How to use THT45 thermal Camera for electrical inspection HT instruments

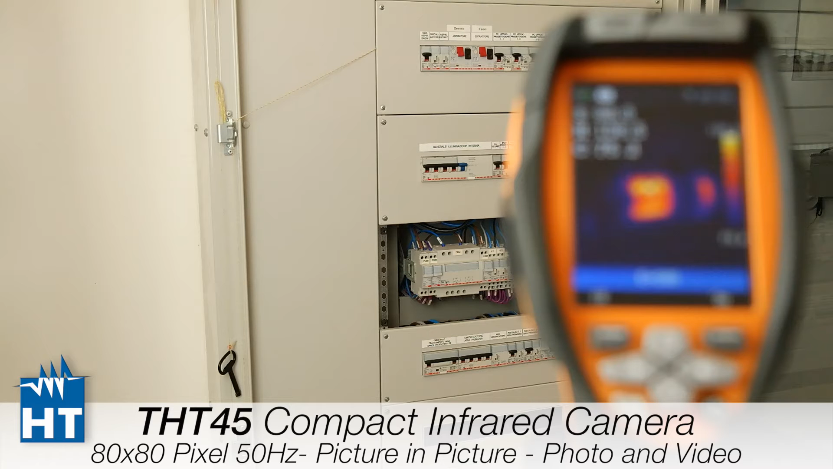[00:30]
We have a transformer into the switchboard here and then we will see what the cameras can show us related to temperature and additional functions. So here we have our menu. As we can see on the first part of menu we have the three spots. So the central spots, hot spot and cold spot into the screen which are actually already turned on. So as we can see here we have the points that are moving automatically into the screen.
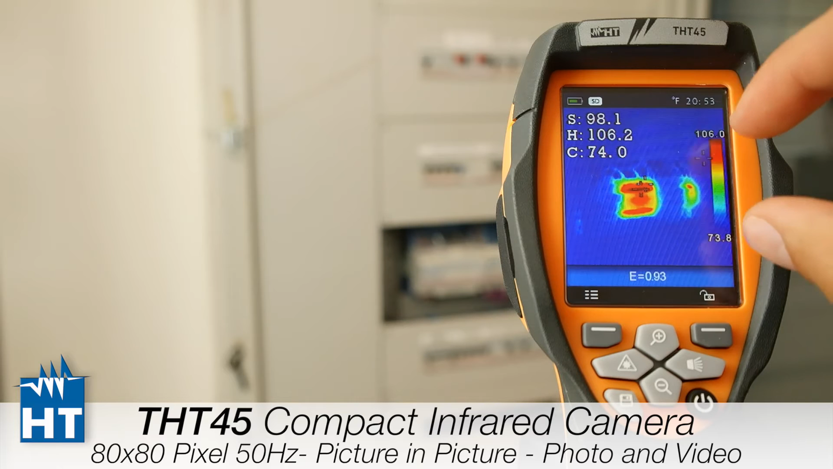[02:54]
On screen: spot 98.1°F, scale top 106.0°F, scale bottom 73.8°F
So it is pretty easy to do because for example here the temperature. The hot temperature is in red. The cold temperature is in blue. So what is in the middle you can see here on the right side. You can see the range also of the minimum value of the temperature. And the maximum value of the temperature here on the right side. Then we can change the other palette.
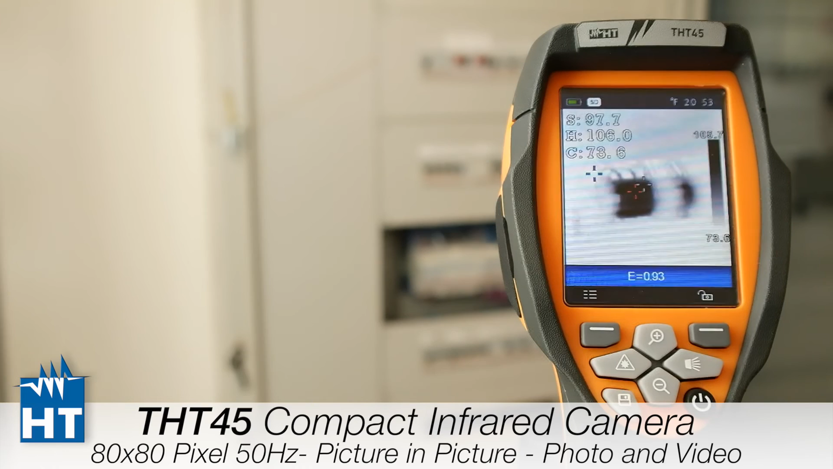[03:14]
This is the gray inverted which is the black is the hottest point. And the white is the coldest.